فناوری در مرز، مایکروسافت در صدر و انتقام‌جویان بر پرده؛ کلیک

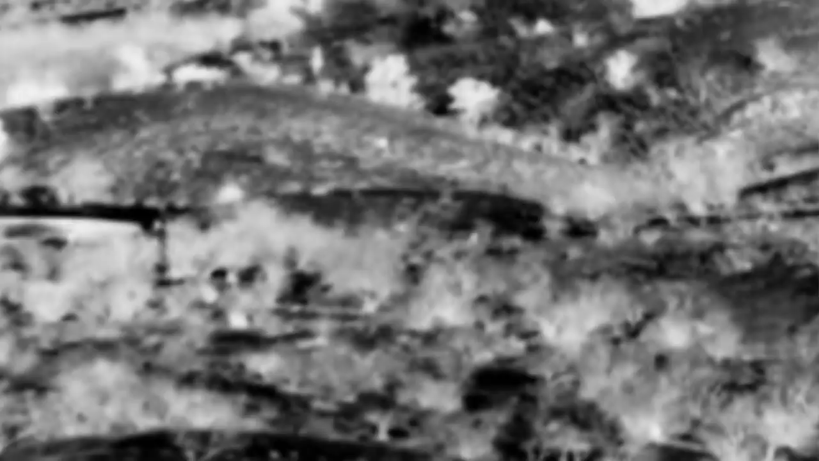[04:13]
اما الان با استفاده از فناوری دقیقت دوربین ها حتی در فواصله طولانی تر هم بالا رفته و تصاویر رو مثل آینه واضح و شفاف میبینیم دیگه برایتی میتونیم هر چیزی رو که از نرده
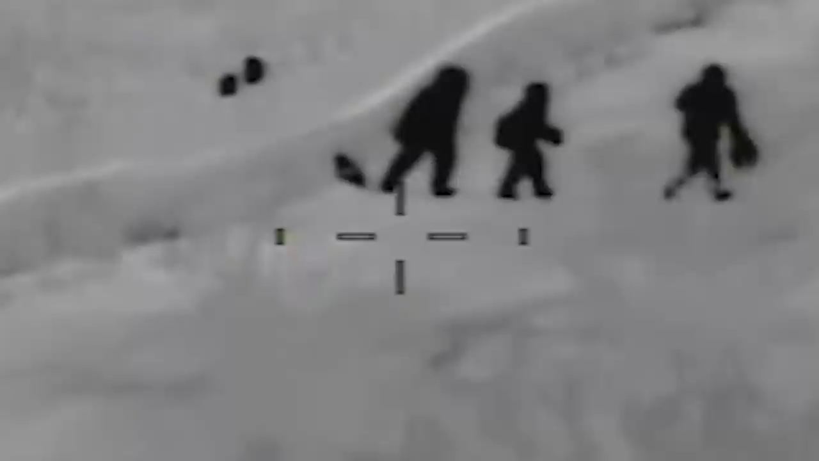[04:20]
ها اغور میکنه تشخیص بدیم از
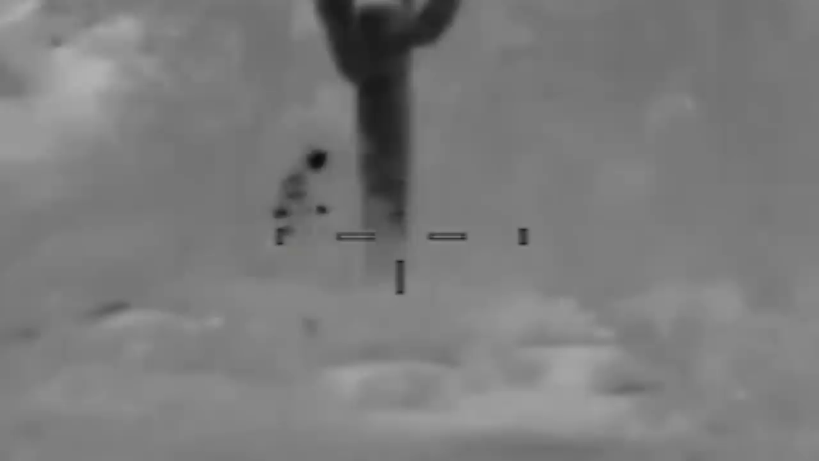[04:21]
انسان گرفته تا کالای قاچا به
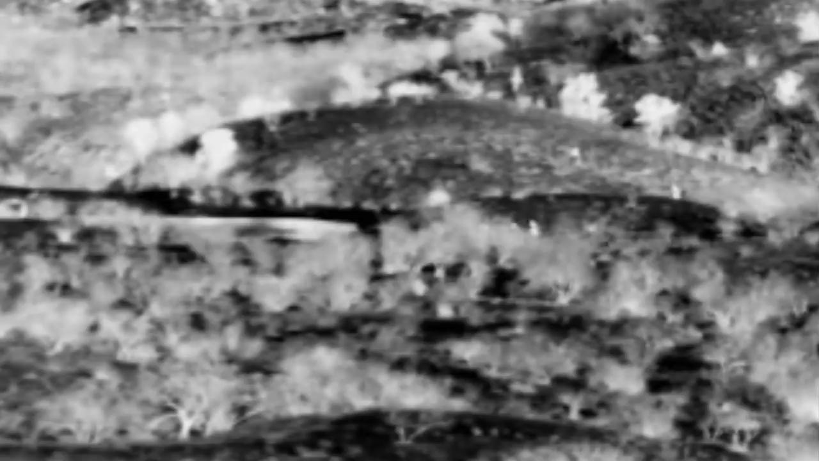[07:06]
قاطرهای حامل مواد مخدر رو با طبیعت اطراف استطاع میکنم خیلی وقت رو نمیتونیم ببینیمشون اما با دوربین های مادون قرمز که به